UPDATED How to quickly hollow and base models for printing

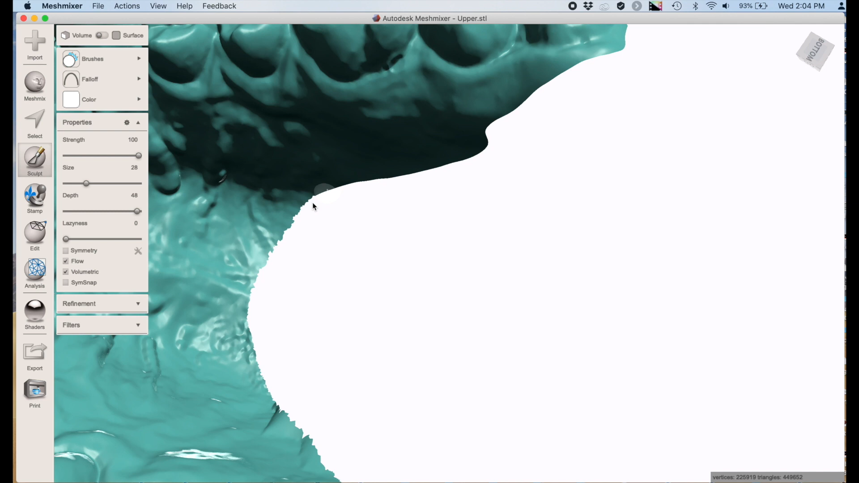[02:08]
such as transform or boolean operations or plain cuts and remeshed fills.
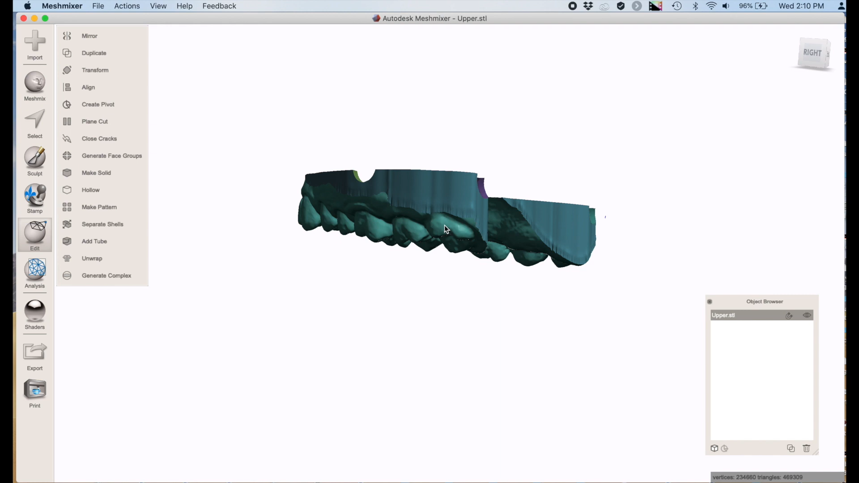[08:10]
Like I said, that all has to do with the ability to double click that extruded base and hit deform smooth.